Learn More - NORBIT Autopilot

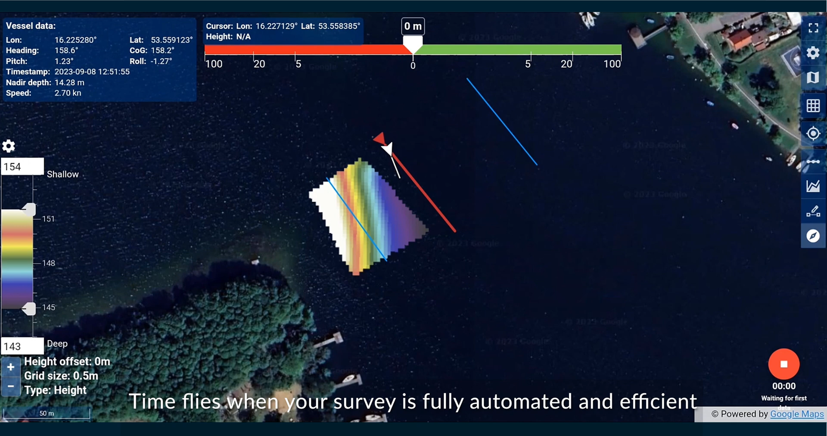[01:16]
On screen: speed 2.70 kn
The operator observes as the DTM updates in real time.